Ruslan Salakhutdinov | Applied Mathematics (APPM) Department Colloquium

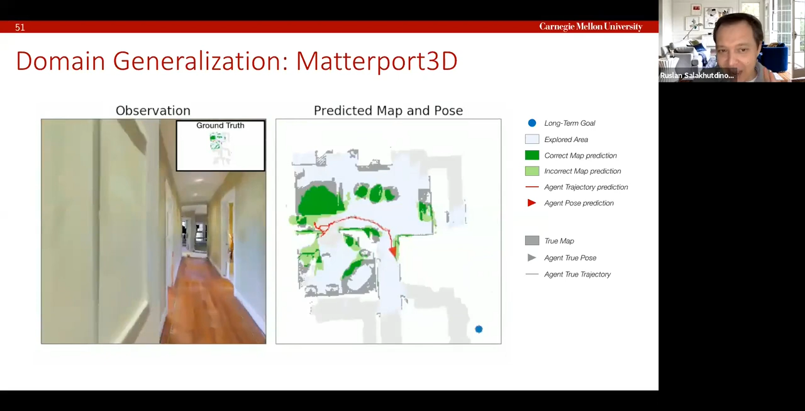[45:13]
you have agent moving around in these houses. And it's basically figuring out where the free space is,
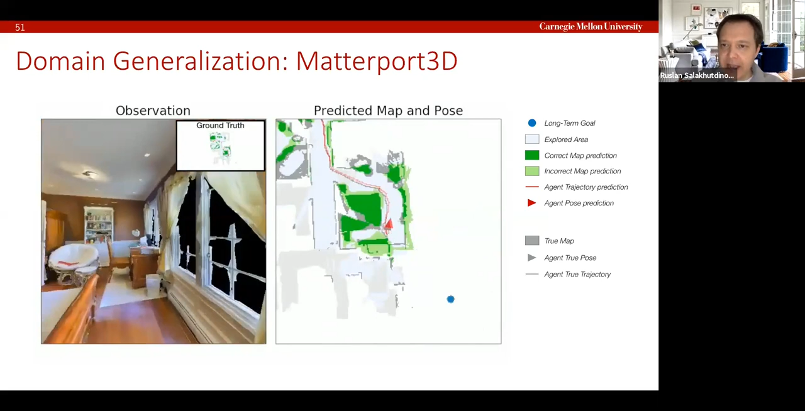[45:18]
where the obstacles are.
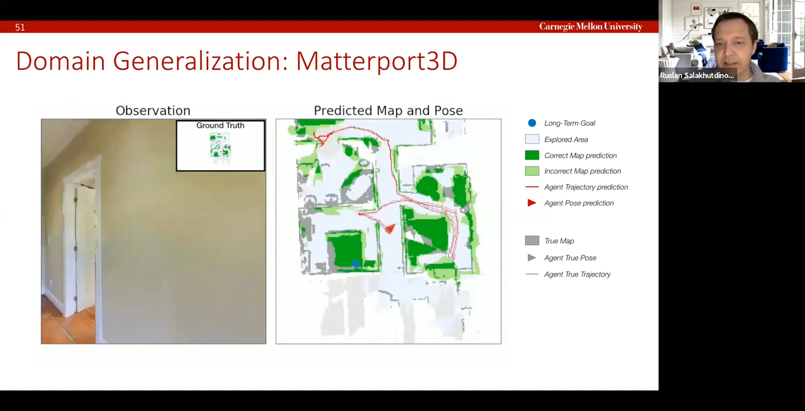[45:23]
And it's trying to move around this environment as much as it can to learn about the environment. Right. And it's actually very interesting how this data set was constructed.
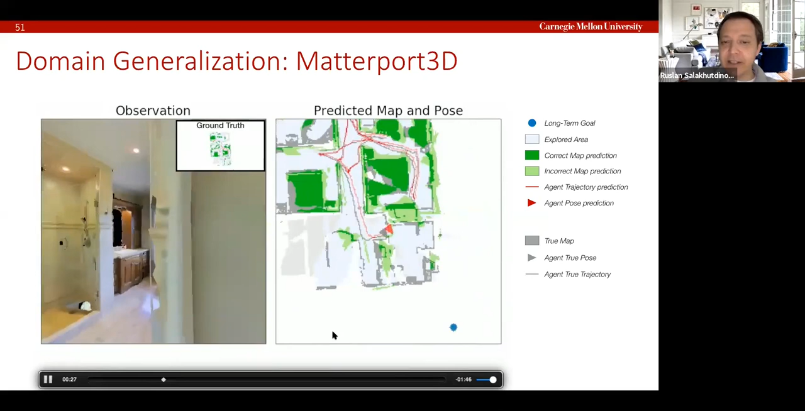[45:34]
This data set was constructed by students at Berkeley who went into 500 Airbnb apartments. And much like with Google Street, you just took photographs and stitched it together using computer vision techniques and just created this virtual environment,
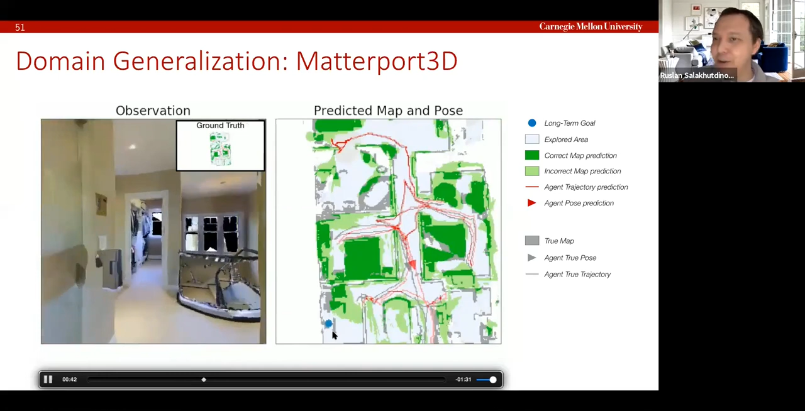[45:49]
which is kind of very cool for building these algorithms.
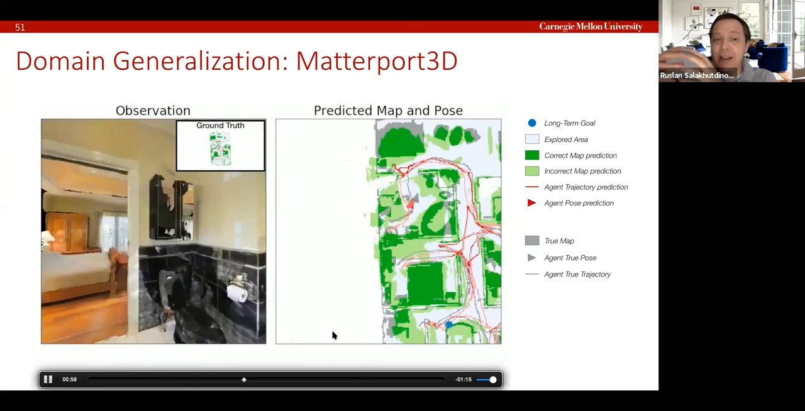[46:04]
on information in all the structure that it's learning from these environments, which is pretty cool.
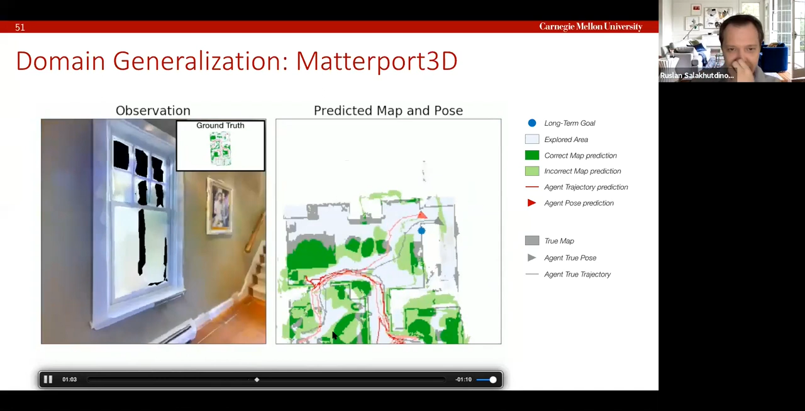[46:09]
And now if you kind of like look at the exploration results, you know, you can kind of see that, you know, we exploring quite well in terms of the coverage.